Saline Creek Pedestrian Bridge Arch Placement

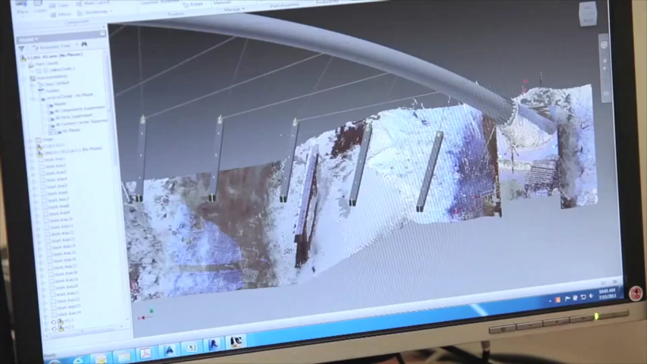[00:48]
used to create a digital model of the concrete base and associated steel arch.